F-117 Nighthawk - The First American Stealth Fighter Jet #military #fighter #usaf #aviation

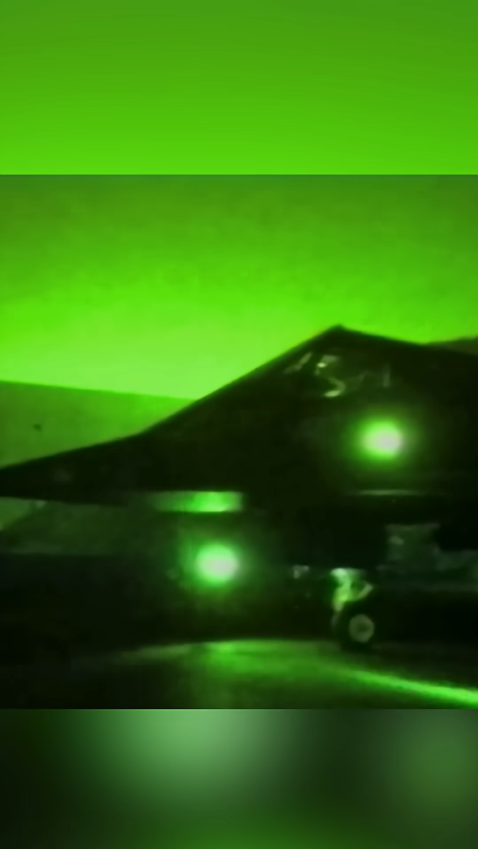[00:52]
invasion of Panama in 1989, and later played a decisive role during the Gulf War in 1991,
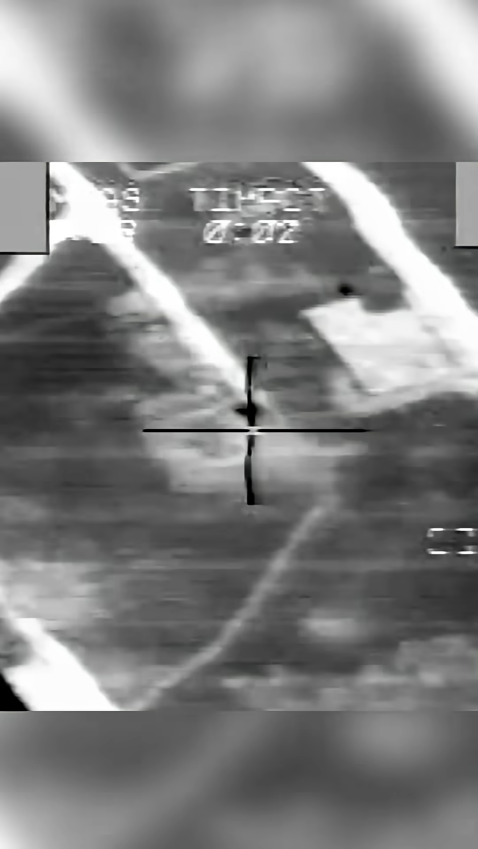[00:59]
striking critical Iraqi targets with precision-guided munitions while evading the country's sophisticated air defense systems.